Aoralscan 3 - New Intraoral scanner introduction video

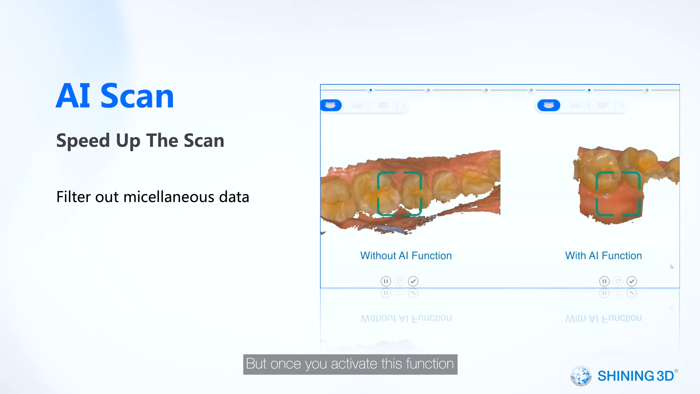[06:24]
But, once you activate this function, the scanner will be intelligent enough to pick up neat data of teeth,